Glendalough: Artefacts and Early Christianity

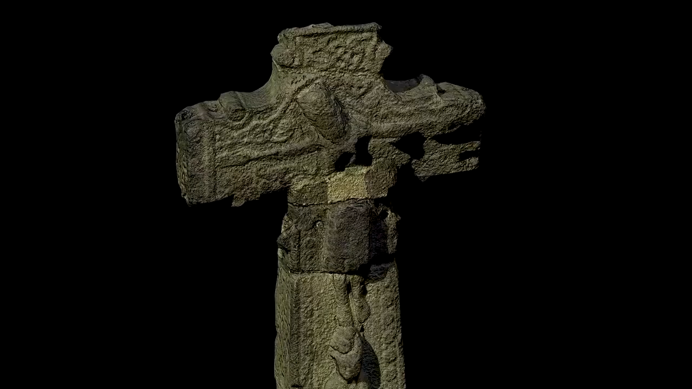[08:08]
So there's a beautiful cross, also the marker cross, which is in another style called Hiberno-Ernest style.